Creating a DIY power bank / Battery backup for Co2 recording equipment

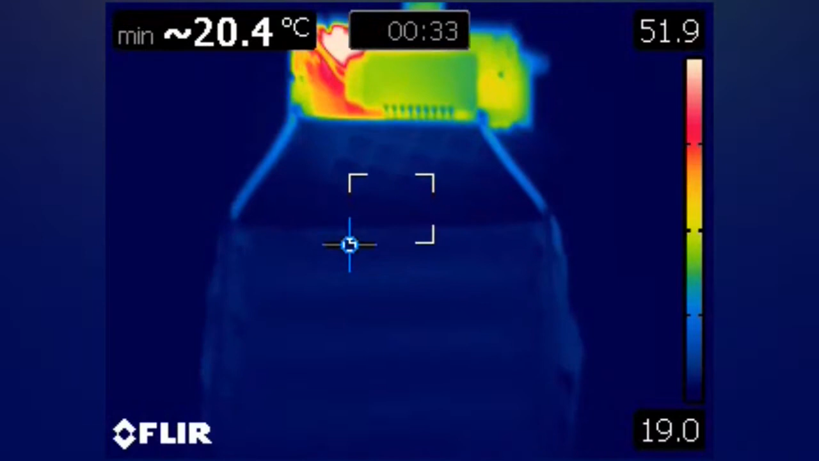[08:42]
On screen: min 20.4°C
Now as you can see here here's a thermal imagery of not only the batteries but also the charging unit.
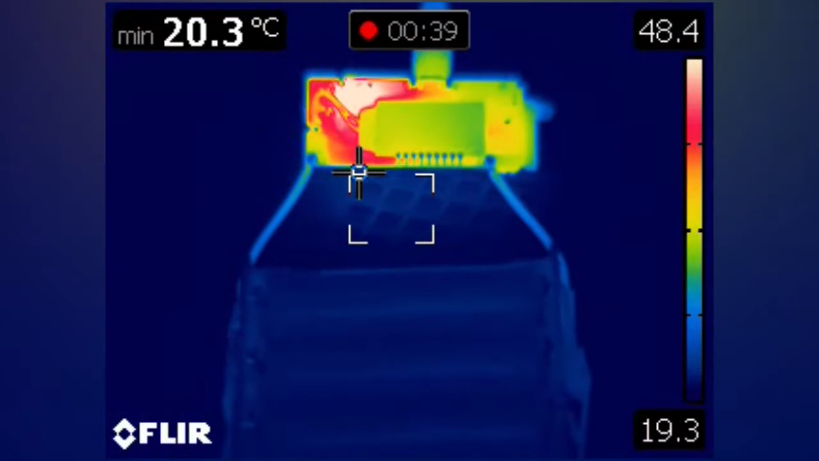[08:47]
On screen: min 20.3°C
Now the batteries aren't getting warm at all but as you can see there there's just the unit's normal temperature
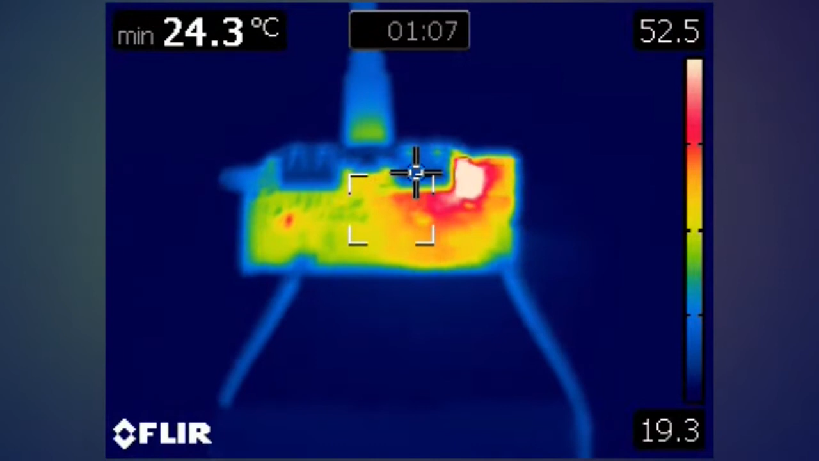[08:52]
On screen: min 24.3°C
and if I flip the unit over you can see it's basically that one resistor up in the top corner.
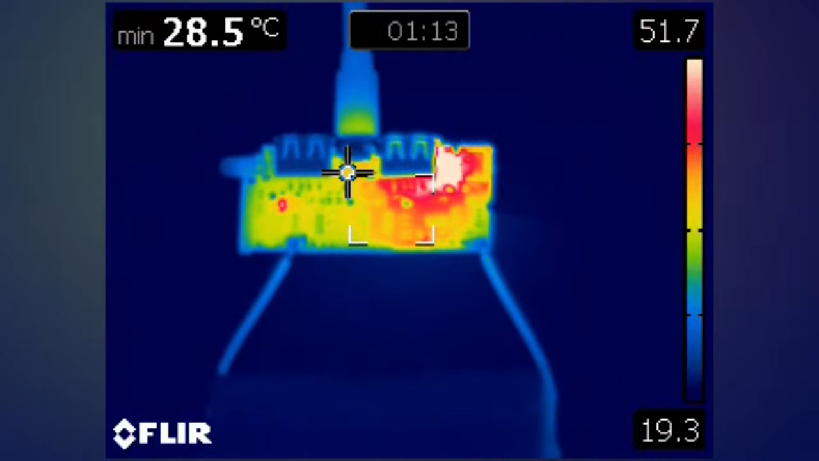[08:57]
On screen: min 28.5°C
So that's its normal operation no issues there with heat.